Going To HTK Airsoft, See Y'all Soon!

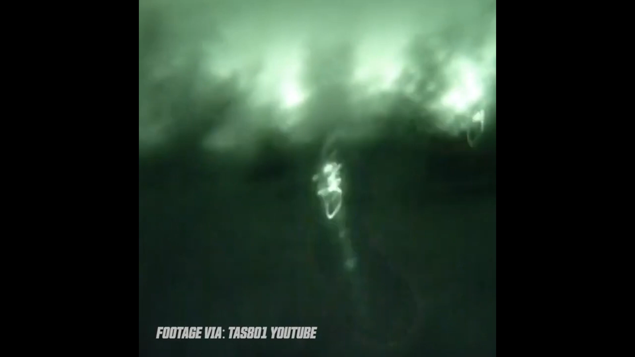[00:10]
Tracer BBs, full auto, smoke, all of that everywhere. It's going to be crazy. I'll leave the information for the event in the comments of this video so you can get your tickets now.